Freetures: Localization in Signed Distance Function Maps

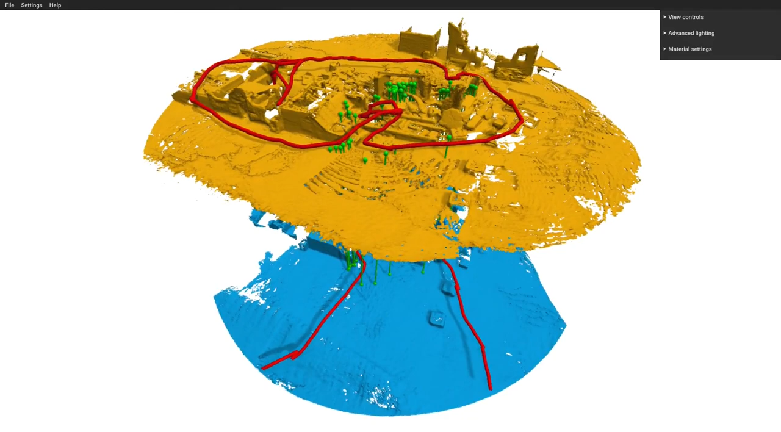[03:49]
Feature matches are shown here in green, which result in this final alignment.